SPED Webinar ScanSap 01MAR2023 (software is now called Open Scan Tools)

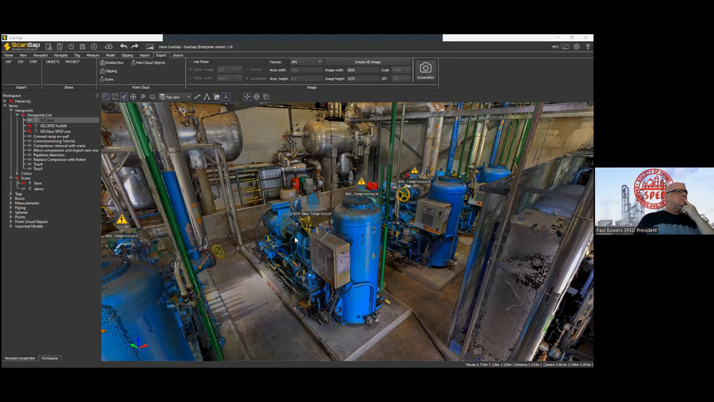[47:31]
So you'd have to append data. And I'm not sure how that would work either. No, I think we can put it into, if it's DXF, you can put it into a DGN format. And from there, they can probably take it in and export, import the little programs that they have written or use the little programs they have written. No, that's fine. No, that's fine. Obviously, and that's true for everyone here.
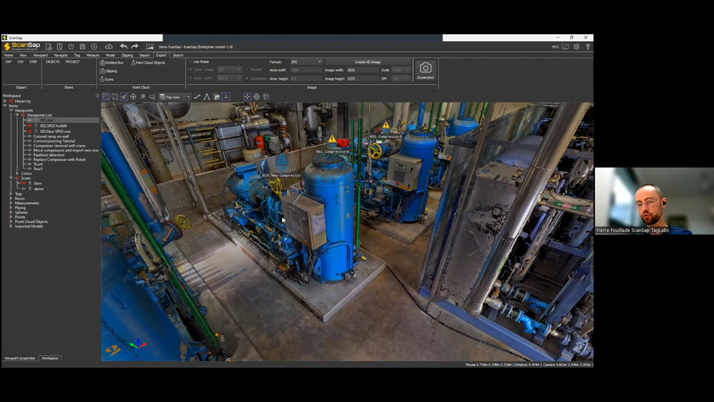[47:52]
I can give you a trial version of ScanSAP. And on our download page, there is a project, an example project you can play with, with pipes.
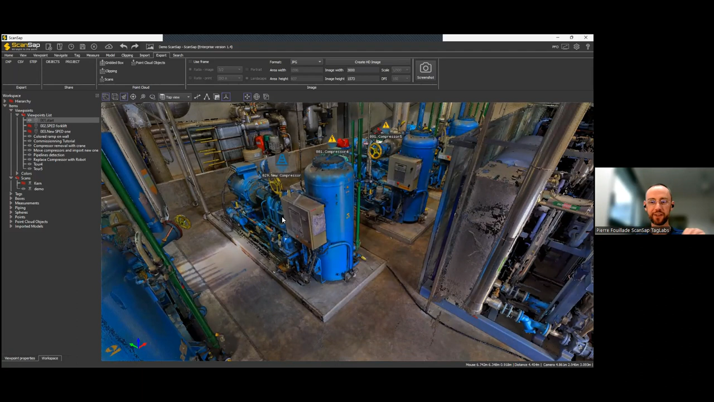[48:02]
You can detect and try to export. So you can see how effective could be the process for you guys. In this case, in this scenario, if you select the pipe, you can also give it a pipe number.
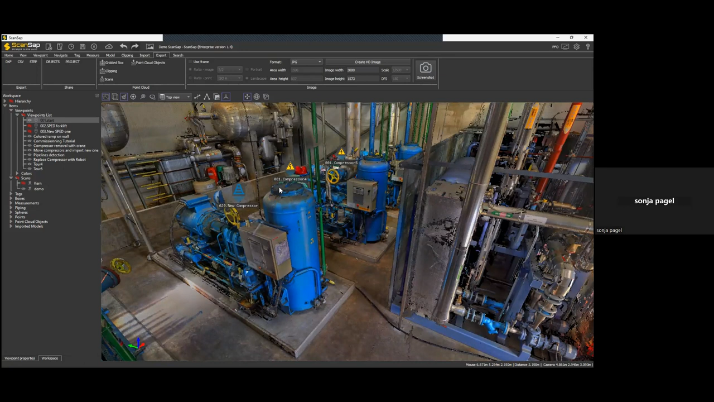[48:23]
A pipeline tag number or equipment tag number, right? Yes. Yeah. Each object has different features,
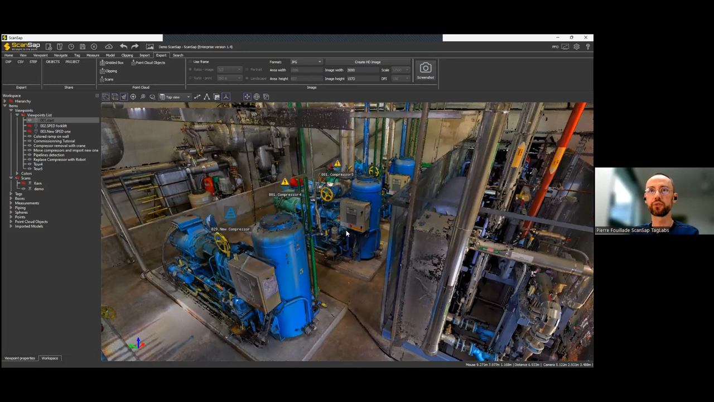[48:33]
like an individual ID number, like this one. You can also change the name or give it a name and a new ID, a customized one. So it's, you can, yeah, pretty much do whatever you want. Yeah. Okay. Now that's quite useful. Yeah. And if you say, when you try, when you detect something,
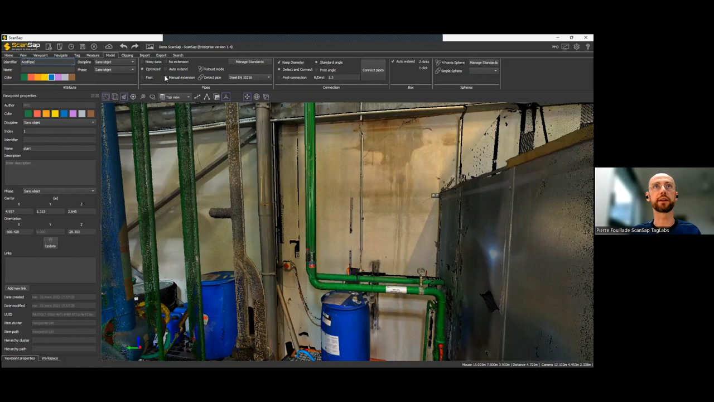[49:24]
something like acid pipe here. And now if I do my pipe detection, okay, like this here, that creates, as you can see, a pipe called acid pipe. Okay. Okay.
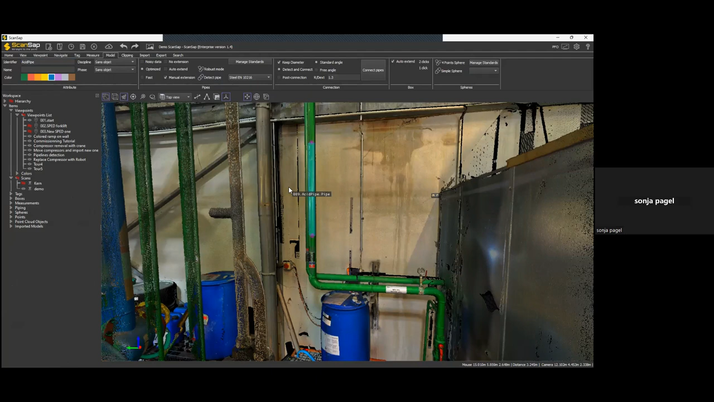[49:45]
And now you can also, again, change the name or add a new index or a new identifier. So, so anything. And if I export my pipe list as a CSV file, I'll get all the pipe numbers, the starting point, the ending point, the length, the diameter. And all the features of the pipe.
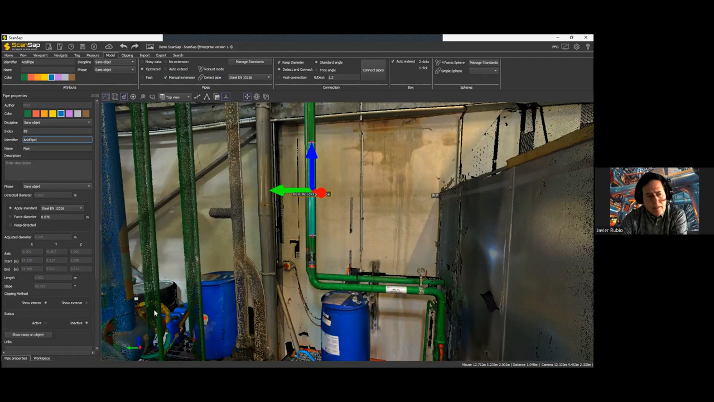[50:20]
Okay. And what are the objects that automatically the program detects? The pipes, the tanks, the pumps? Yeah. So, so far, so far we detect cuboids,
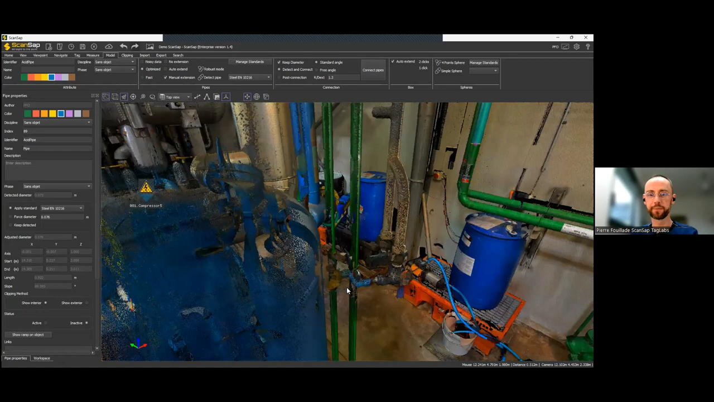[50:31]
cylinders, spheres, and pipes. Right. And the engines, the pumps, for instance.
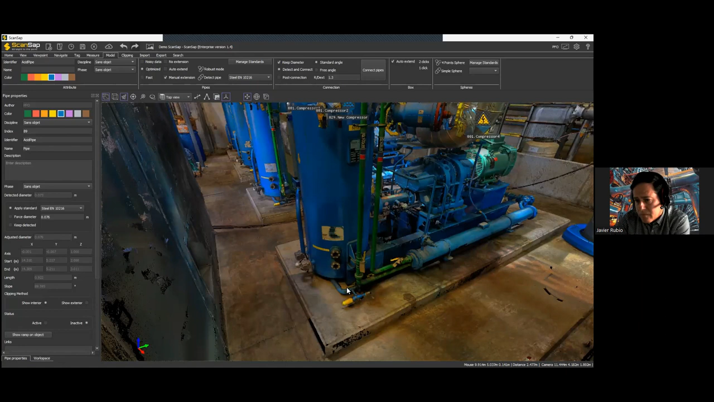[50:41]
Not really. I mean, I could probably detect the cylinder of the drive here. Okay. But that's it. Okay. Engine. All right. Okay. So, if everything made of cuboids, cylinders, spheres will be okay. But it's yet manual. So, if I want to get something like here, I'll have to try to detect the cylinder here. And then my control box here.
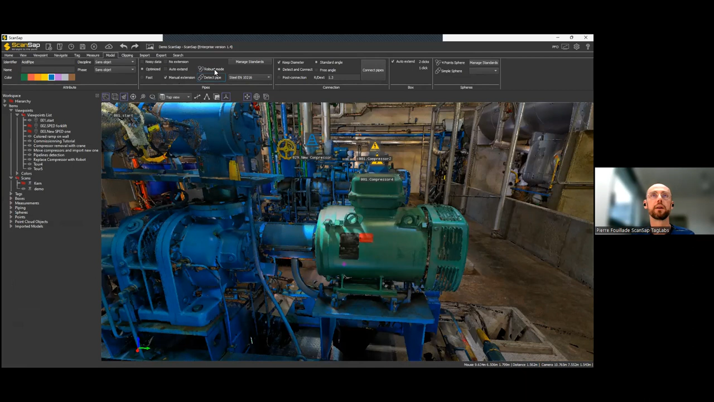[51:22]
So, it's not really meant to detect or to model automatically complex objects. Okay. Here, you can see, I got it.
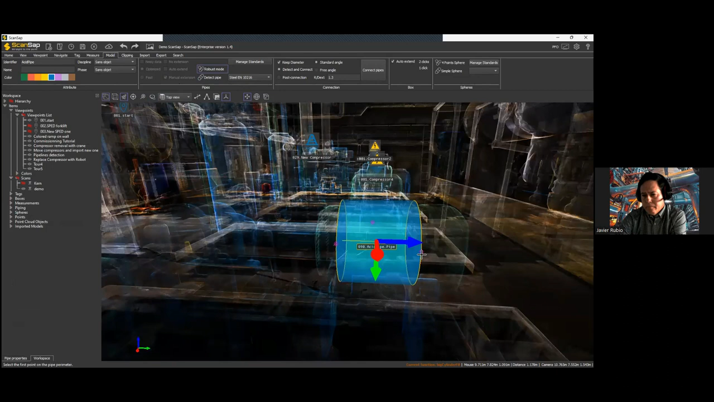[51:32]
I got the driver, more or less. It's not the right diameter, by the way, on this one.
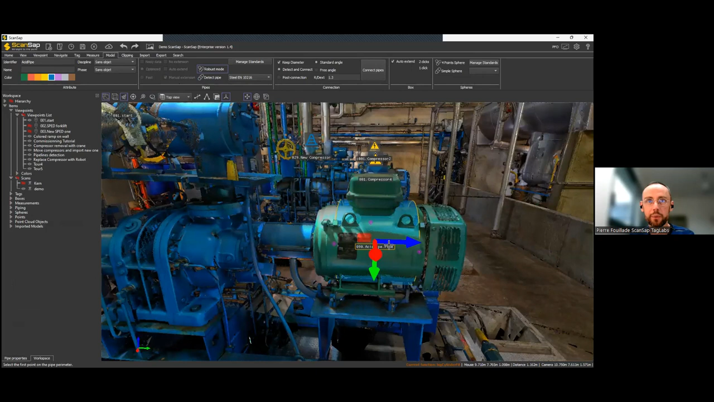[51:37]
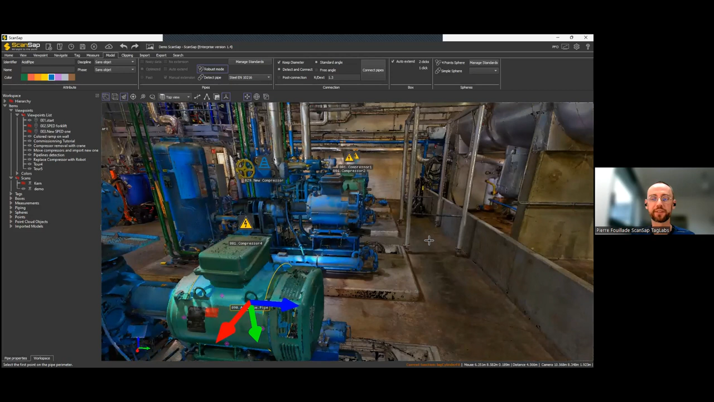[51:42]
So, it's, it works well for tanks, for pipes, basements, like our base frame, like this one. Walls, ground.
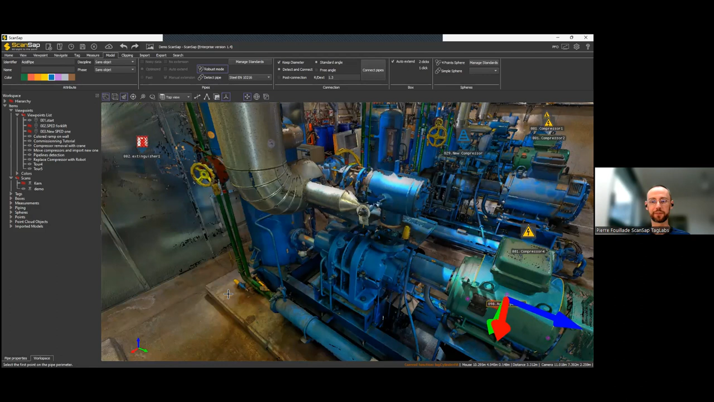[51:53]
So, simple things that could be useful for you in a CAD software. For line structural beams, will it pick that up as well?
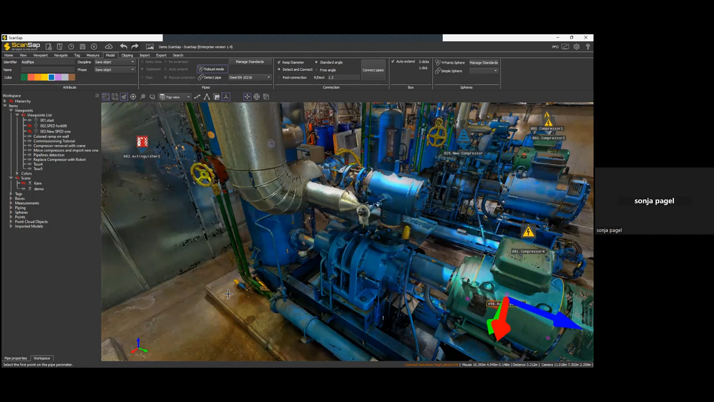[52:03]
Okay. Yeah. We're on the way. So, it's going to be the next release. So, a beam like this one will be next detected. And the same way we can handle pipe standards, we'll be able to handle beams standards to propose the closest standard I, L, H dimension of, of the beam detected.
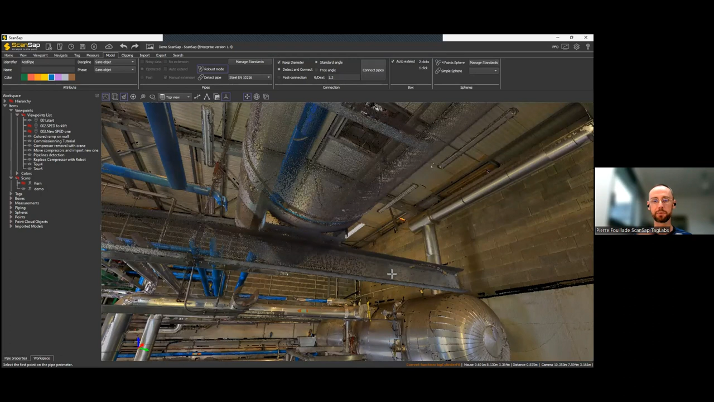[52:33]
So, the development team is, is, is on it. Yeah. And then, yeah, it's, it's going well, development.